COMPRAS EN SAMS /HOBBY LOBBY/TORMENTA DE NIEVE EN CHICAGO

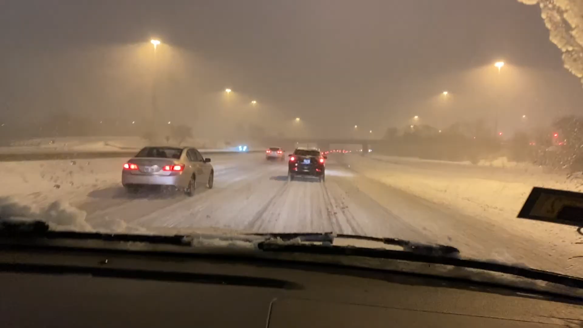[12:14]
Mis amores Aquí vamos Rumbo a casita Pero está nevando Dice, dice Se comenta Se rumora Que se esperan De 6 a 7 pulgadas de nieve Amor Bueno, hasta 9 pulgadas Dice mi esposo Y vamos en el express Y así vamos Miren A vuelta de De rueda Está muy feo para manejar